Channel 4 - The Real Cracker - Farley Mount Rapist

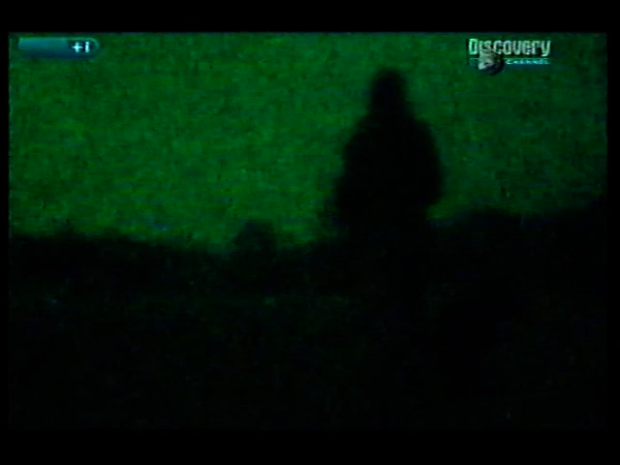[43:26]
And there are other officers stationed a discreet distance away.
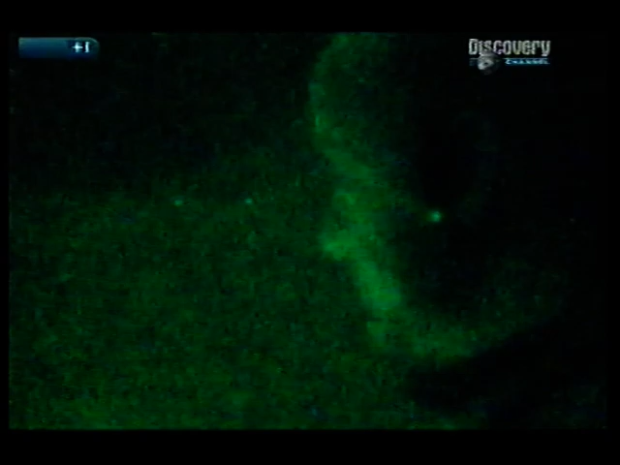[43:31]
No attacks have ever taken place when I've been on duty, unfortunately. It's a bit worrying, really. Does somebody know my duty pattern?
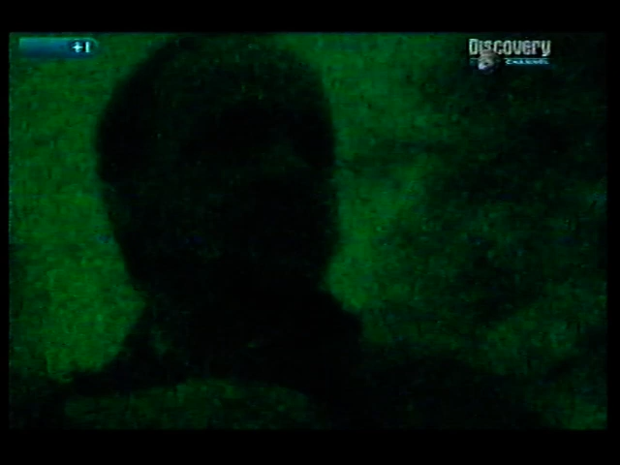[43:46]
Yeah, Roger, I see him coming up from Winchester. Vehicle approaching from Winchester, Chris.
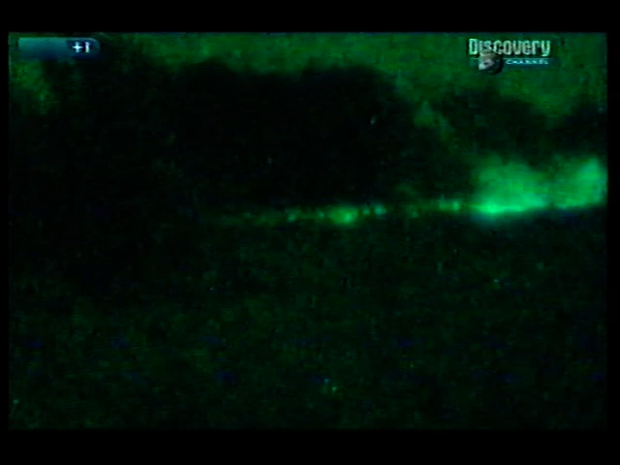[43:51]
Safe. I have to get a bit closer. Chris, can you give us an update, please? Yeah, vehicle, we believe now, is static in Junction car park.
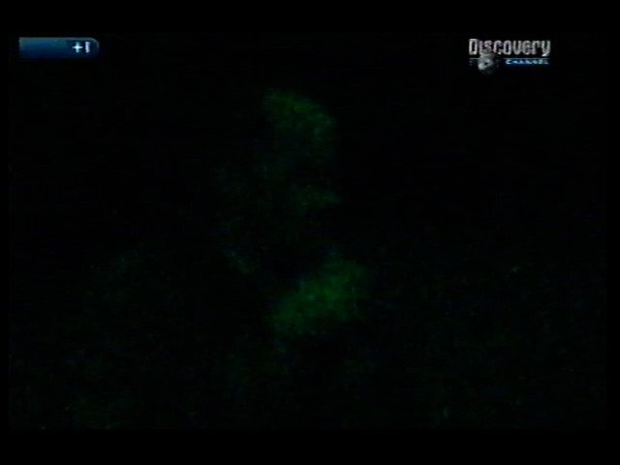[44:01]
The lights are all off, so I can't actually see him from where I am. Louise and I will be in a position to put our reflectives on and approach the car.
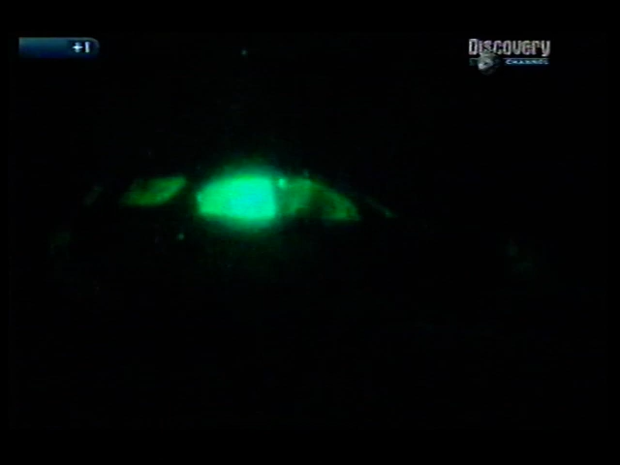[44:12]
Move them on, if you wish. If they're caught in camera, we'll move them on. Yes. Then the man gets out of the car.
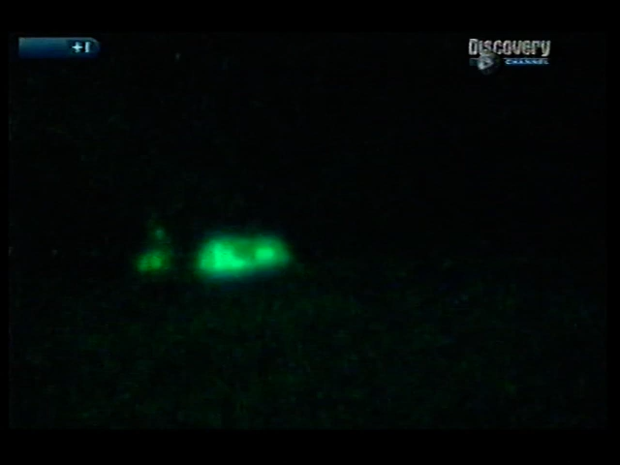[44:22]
No, didn't get that. He's coming on foot. Yeah, Roger. Shit. And then they lose sight of him.
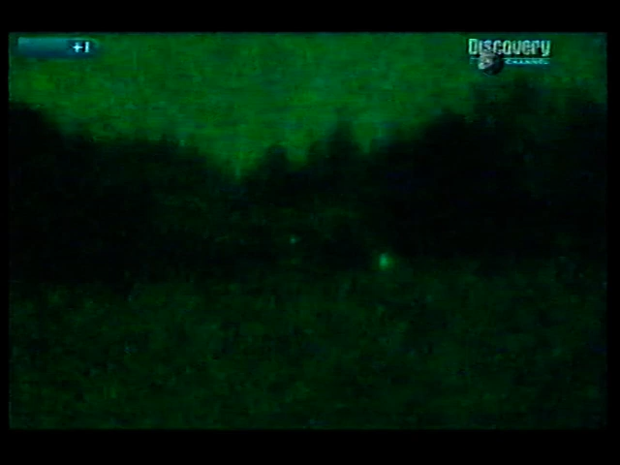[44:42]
To everyone's relief, he gets back in his car and drives away,